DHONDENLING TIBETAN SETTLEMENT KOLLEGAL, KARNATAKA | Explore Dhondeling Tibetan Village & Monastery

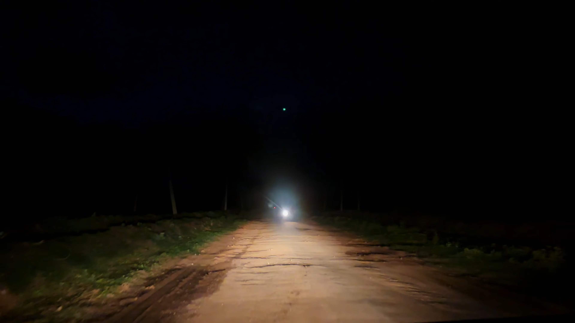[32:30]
तो ऐसे रोड मिलेगा, पूरा गड्ढा गड्ढा मिलेगा ना, थोड़ा नहीं बहुत ज्यादा है। और गड्ढा भी ना बहुत मतलब डीप है। कल भी रात को ही आए थे, अभी रात को ही जा रहे थे, जा रहे हैं।